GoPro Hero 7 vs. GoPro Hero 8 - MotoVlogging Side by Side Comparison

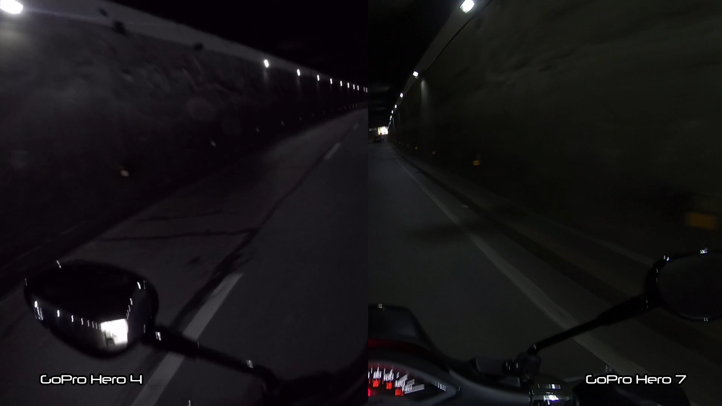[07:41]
This is a low light test of the GoPro. How does it compare with the Hero 4? This is the Hero 7. Not total darkness, but low light. And transition to light.